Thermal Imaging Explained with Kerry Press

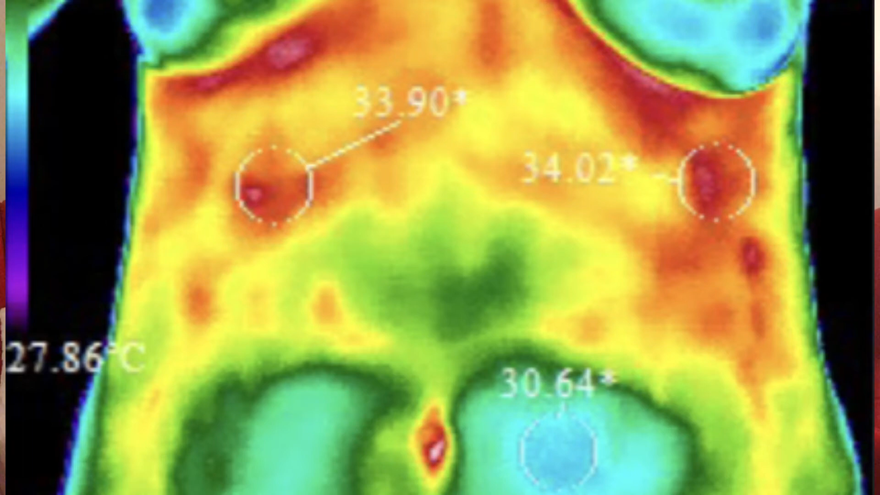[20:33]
Like, this was just red because I was not breathing, deep breathing. And it's something I can change before it becomes a problem. A problem. Yes.